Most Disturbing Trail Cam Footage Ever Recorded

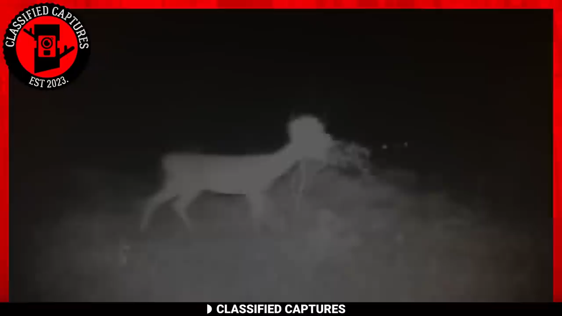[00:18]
We start today's video with something rather different,
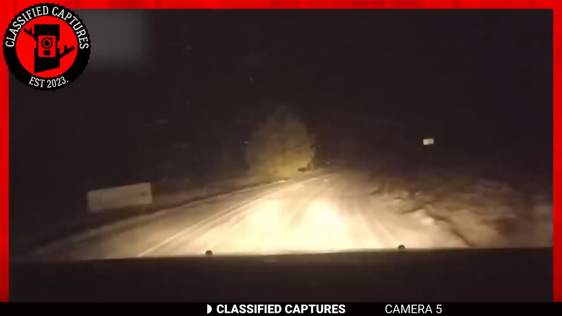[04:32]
Think it's weird? Watch the footage. Did you see that? Was that not a wolf?
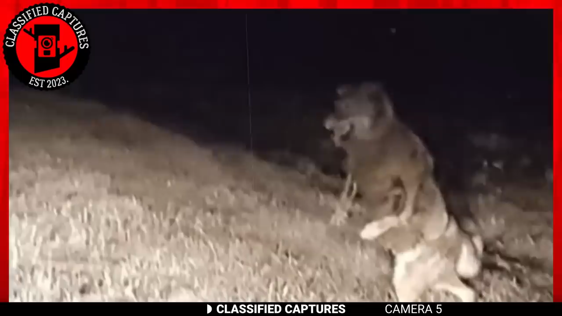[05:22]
If that's indeed the vulva, then he was surely on his way to bless a family. Some insist this is fake, but I don't see it.
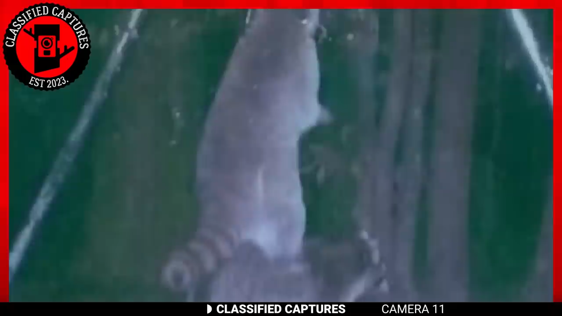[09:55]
Speaking of raccoons, this is a trail cam shot the owner of this trail cam never expected.
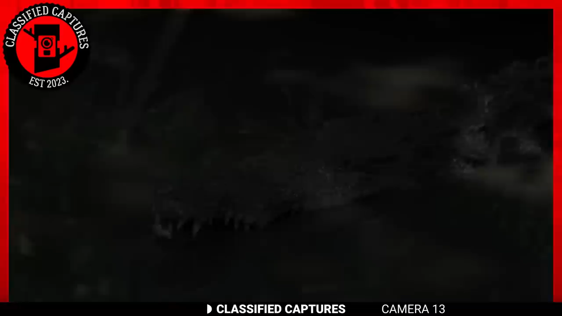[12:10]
Does this make your skin crawl? Well, for this mole rat, that's the least of its worries.
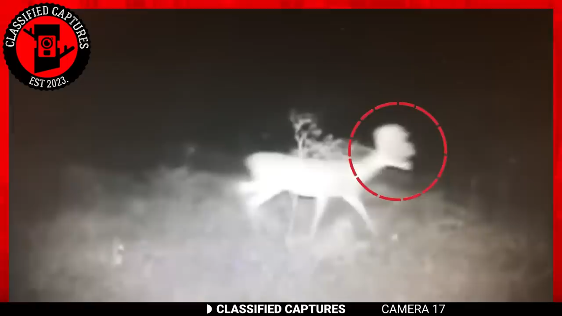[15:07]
Imagine reviewing footage from your trail cam video and coming across what looks like a deer, but is seemingly not.
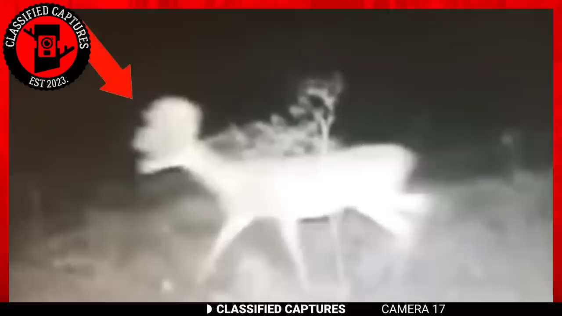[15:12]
The owner of the trail cam believes it's a deer with abnormal antler growth, which might explain its odd appearance and inability to move properly. But what if it's not? What if there's more?